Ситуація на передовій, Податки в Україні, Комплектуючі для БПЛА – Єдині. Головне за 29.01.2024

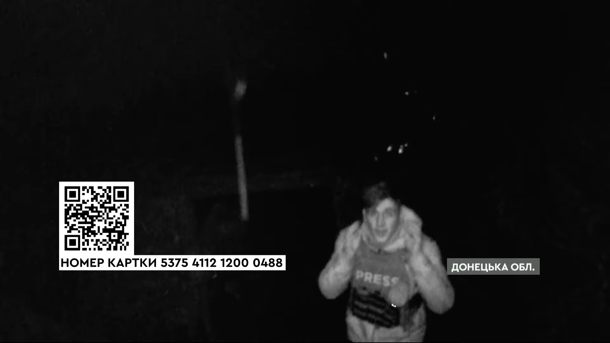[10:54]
Ось так ранок починається у наших артилерістів.
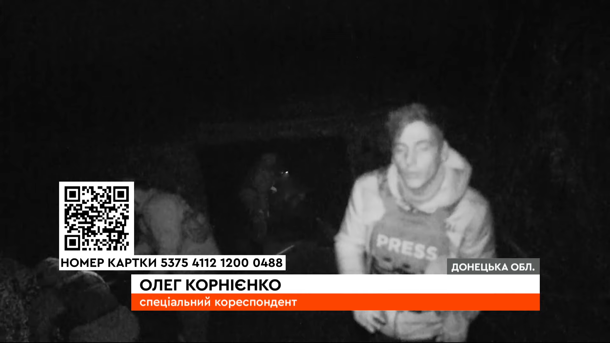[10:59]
Доброго ранку вони шлють російським окупантам і буквально зараз перезаряджаться і знову вдарять.
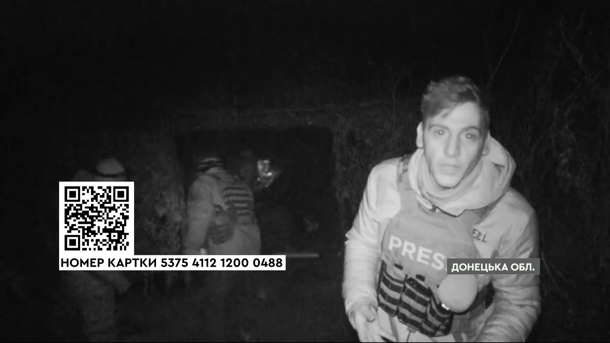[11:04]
85-мм снаряди один за одним прорізаються
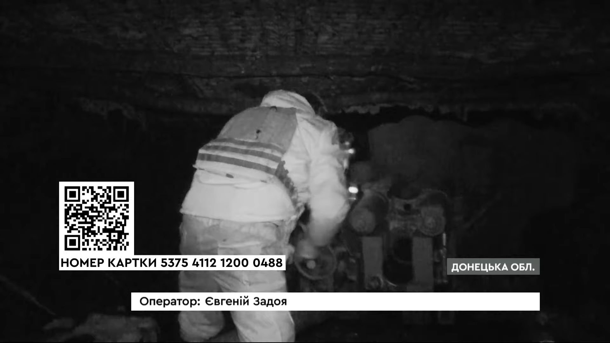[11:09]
скрізь густий туман і летять на захоплену територію.
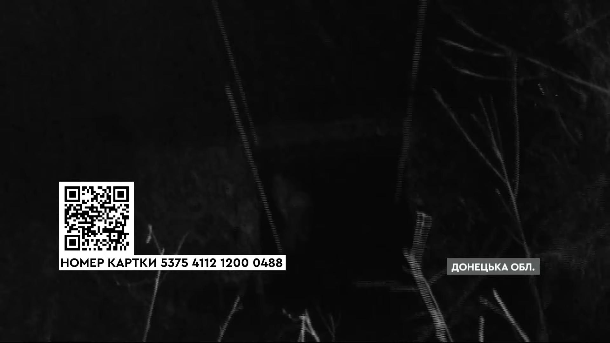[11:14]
Гарматою Д-44 нацгвардійці цілять по ворожих окопам.